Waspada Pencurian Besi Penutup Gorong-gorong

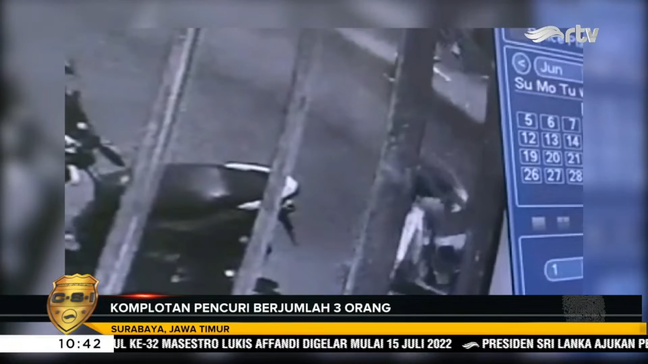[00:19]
Terlihat pelaku yang berjumlah tiga orang ini, menggotong tutup gorong-gorong dan membawanya kabur dengan menggunakan becah. Berbekal rekaman CCTV, unit Satreskrim Polsek Asamrowo, Surabaya,